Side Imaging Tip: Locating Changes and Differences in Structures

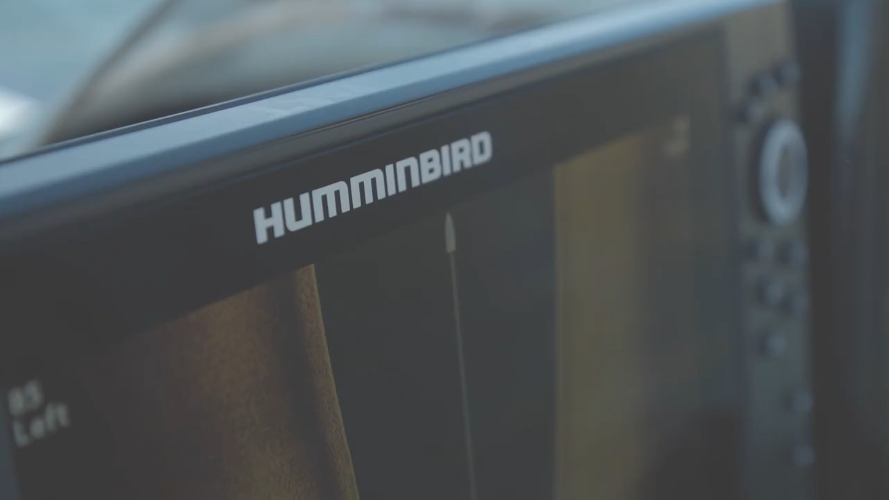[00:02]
For me, no matter where I go, it's always about finding something different.
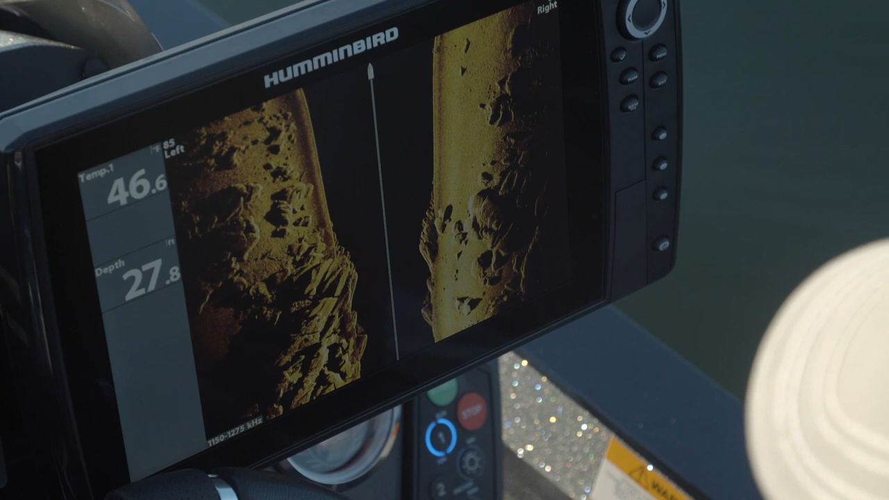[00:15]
So it might be more patchy rock instead of a big massive rock like that,